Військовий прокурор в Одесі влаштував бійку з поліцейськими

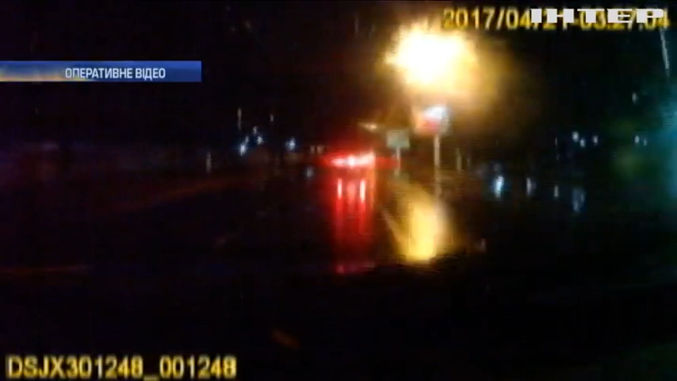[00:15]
Проспектом Шевченка на швидкості понад 100 км на годину мчить Хонда Цивік. Патрульний екіпаж нас доганяє, зупиняє. За кермом начальник відділу військової прокуратури Південного регіону Сергій Яровий.